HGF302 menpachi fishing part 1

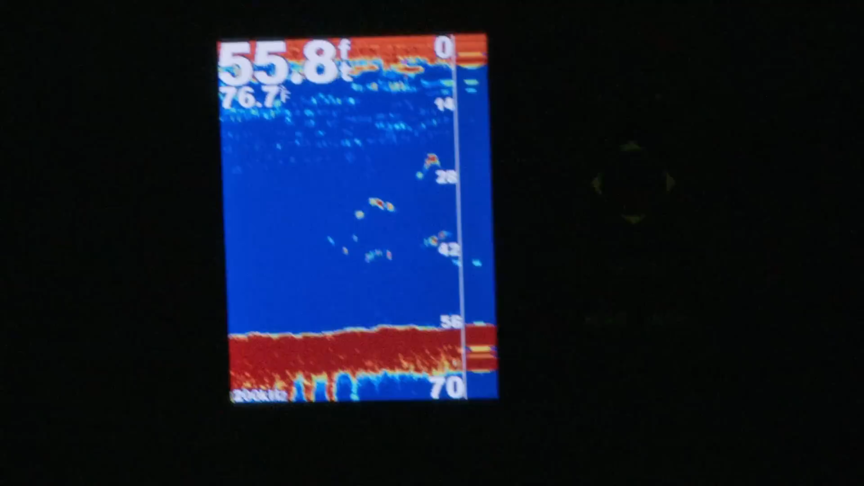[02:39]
On screen: depth 55.8 ft, water 76.7°F
Mostly aculli or y'all veil veil.
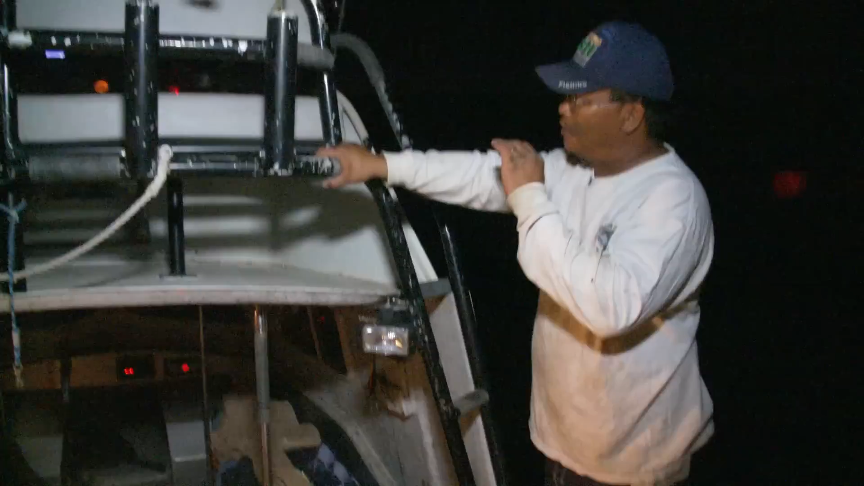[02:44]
And then the bottom fish, you'll see, is going to end up being the, on the bottom is all the menpachi, taape, all the bottom fish kind of stuff.
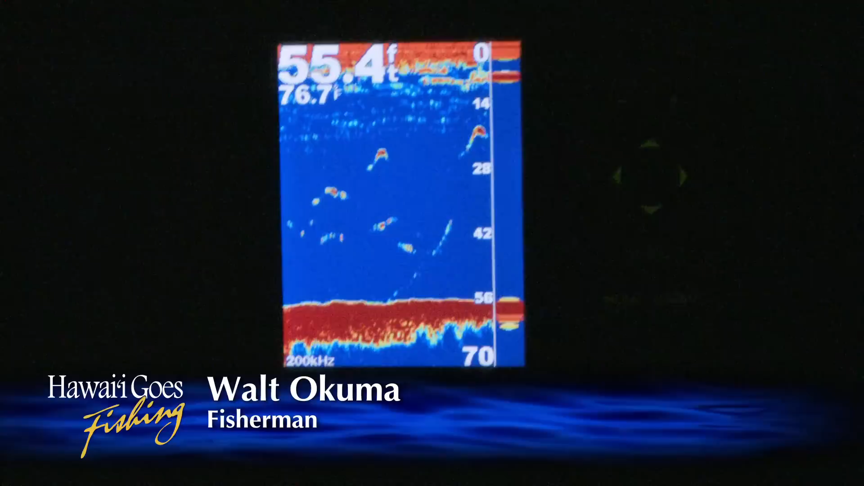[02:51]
And what we want to see in the light is, oh, we can see them already. Look.